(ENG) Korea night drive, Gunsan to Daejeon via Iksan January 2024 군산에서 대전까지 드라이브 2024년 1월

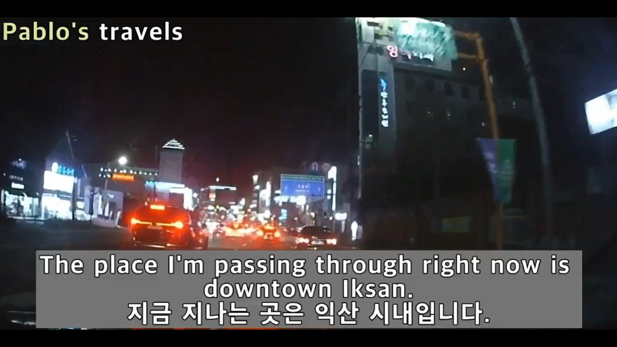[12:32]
지금 지나는 곳은 익산 시내입니다. 홈플러스 익산점 옆을 지나고 있네요. 저 앞으로 CGV 익산점도 보입니다.